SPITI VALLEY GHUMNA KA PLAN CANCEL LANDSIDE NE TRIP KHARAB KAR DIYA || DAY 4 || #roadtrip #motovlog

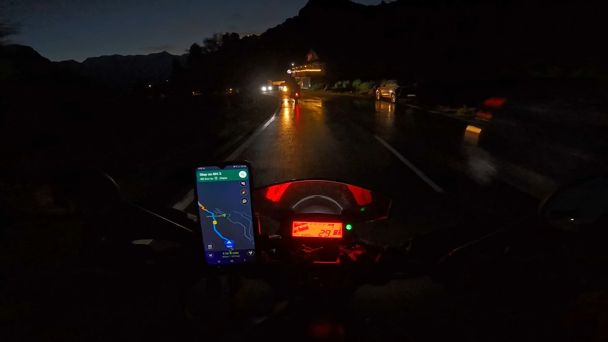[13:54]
तक। ये रहा अपना अटल टनल, लेफ्ट राइट देख लेते हैं। 7 बजे के बाद यहाँ से मनाली के लिए बसें नहीं मिलती, हम बैठ के वहाँ टाइम पास कर रहे थे। चलो पीछे क्लियर, आगे भी क्लियर। 2 मिनट लगा, एक ओमनी मिल गई उसमें बैठा दिया, वो उसको मनाली छोड़ देगा।
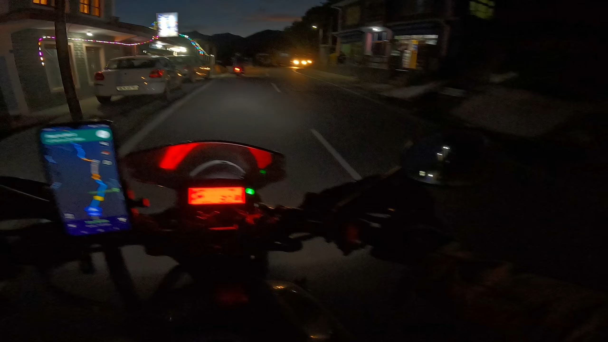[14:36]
इधर भी हाई बीम की बीमारी सबको है, यहाँ पागलों की तरह ओवरटेक करते एक दूसरे को, जैसे पता नहीं नहीं पहुँच पाएंगे तो कुछ हो जाएगा।
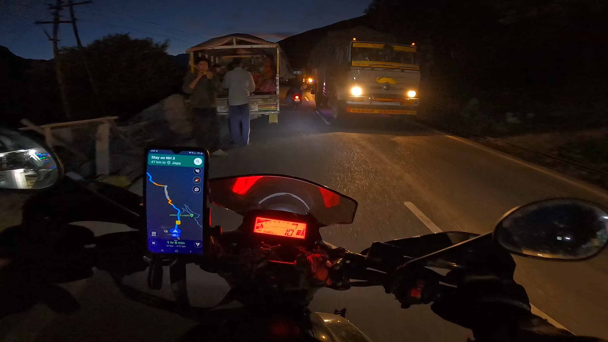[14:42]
अरे सब जगह का यही दिक्कत है सिंगल लेन रोड्स पे, क्या बोलने का पब्लिक को।